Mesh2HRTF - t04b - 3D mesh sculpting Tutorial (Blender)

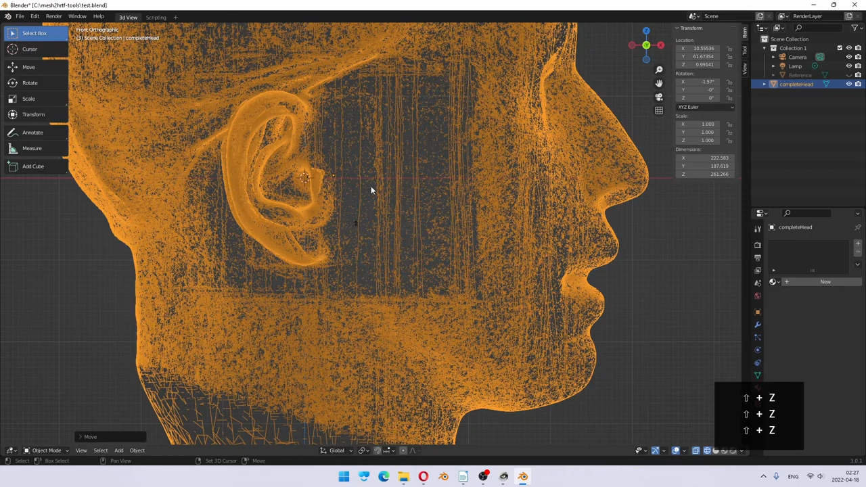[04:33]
I use Shift-Z to switch from solid to wireframe. So this side is good. Ctrl-1 to look at the other side.
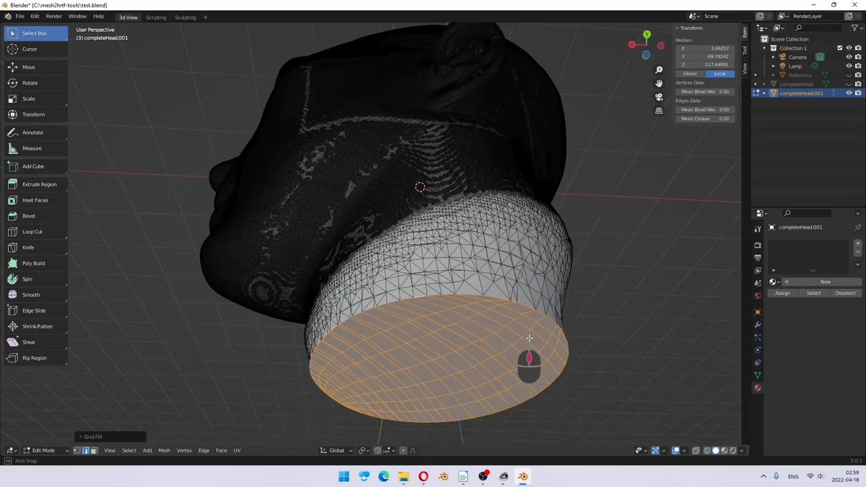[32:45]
So, we filled in the main hole, which was left after mesh reconstruction, which merged the ears in.